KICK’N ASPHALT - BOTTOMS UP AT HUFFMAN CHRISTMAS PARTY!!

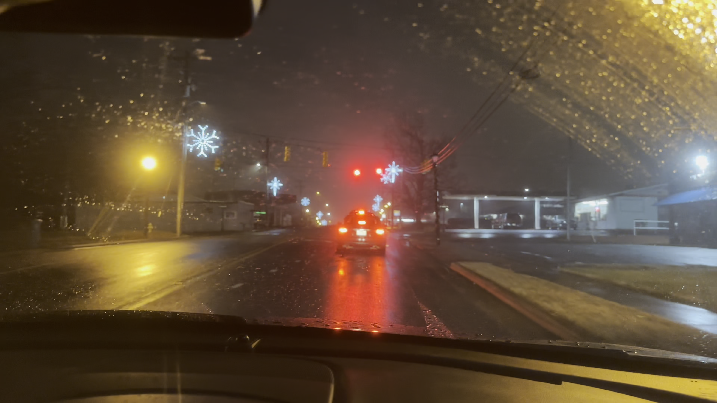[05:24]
when he said it was small he wasn't joking let's brought a little one red light town this is only all right i was wrong there's two red lights here oh we're in the wrong lane we got to get
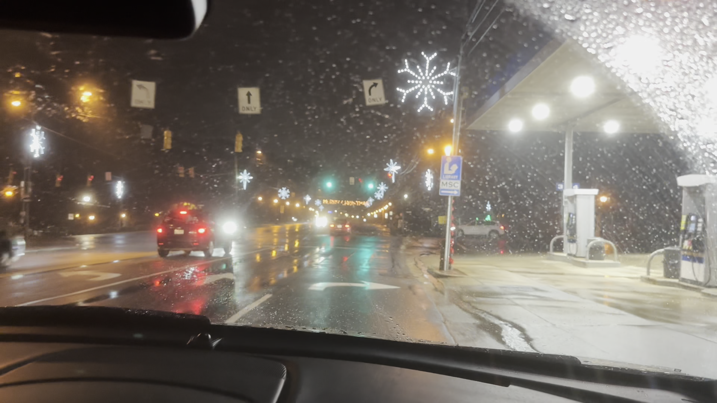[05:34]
over look there merry christmas sign up there needs a little help i might get up to land and get up there change a few bulbs